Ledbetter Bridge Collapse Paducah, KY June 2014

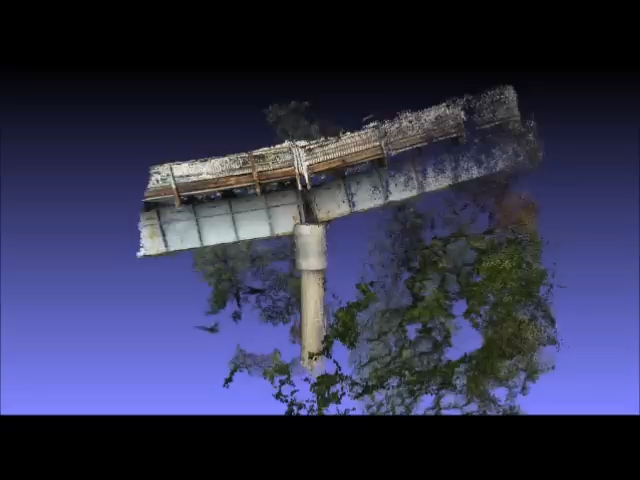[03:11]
the images were digitized in order to better understand how the bridge was moving.